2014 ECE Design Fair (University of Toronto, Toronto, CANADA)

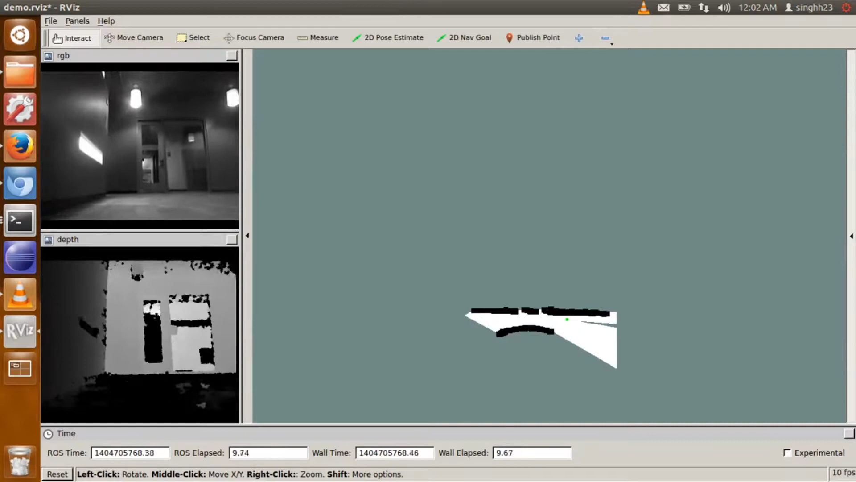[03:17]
so it has to create this on the fly while also figuring out where it is in this map.
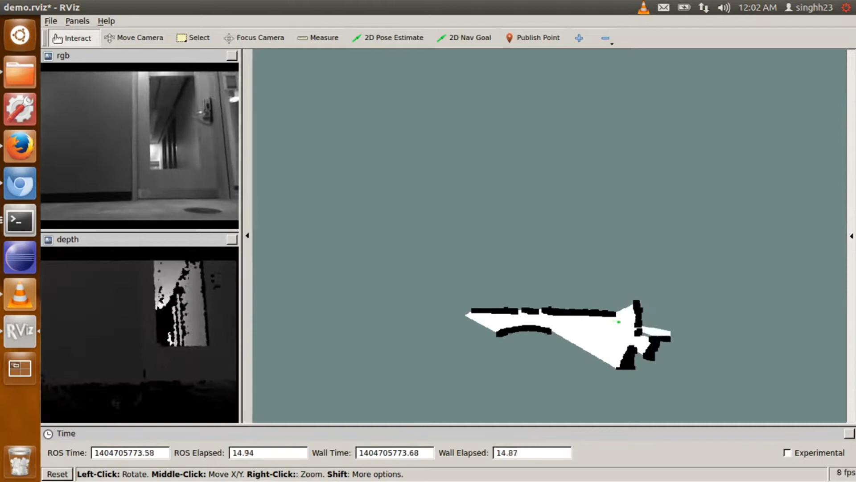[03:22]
And so, as it moves around an environment, it's generating maps. And this map here, white pixels are what are known to be free or obstacle-free, black locations are actual obstacles,
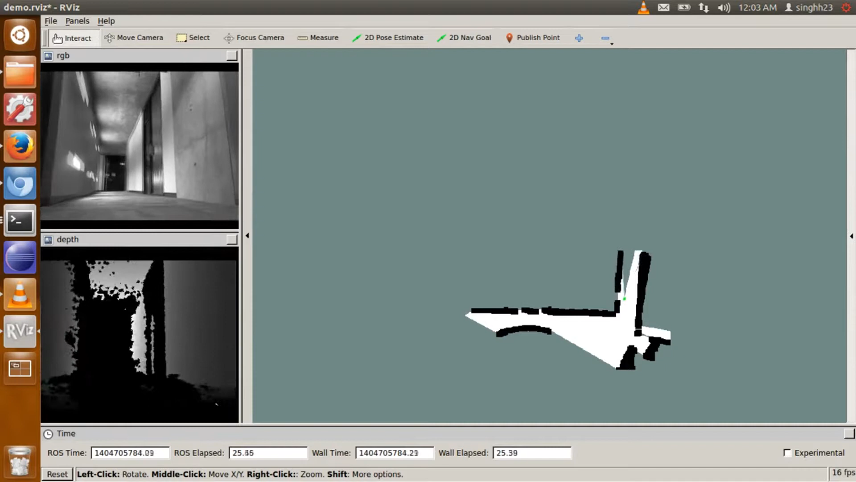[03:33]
and then grey locations are unknown locations.